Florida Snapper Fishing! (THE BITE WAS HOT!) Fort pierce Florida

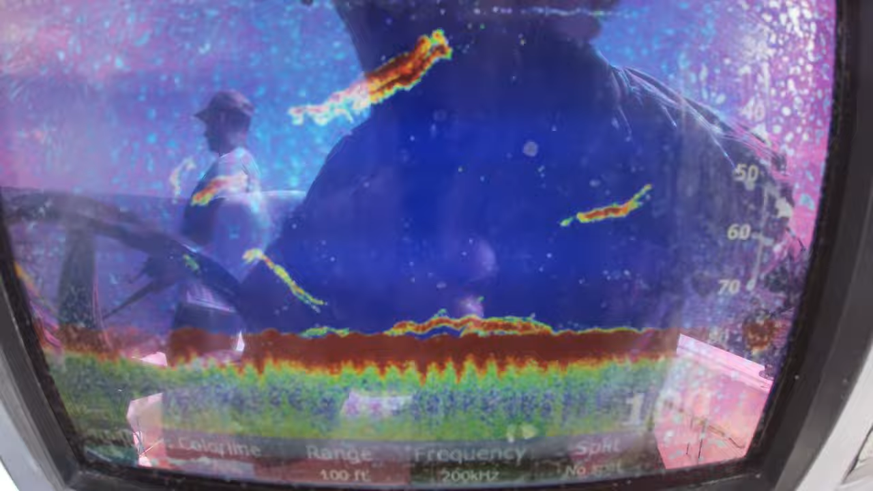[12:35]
All those fish down there and we got to go in like 20 minutes. Dropping down right now. Maybe I'll get. I just caught a nice little lane.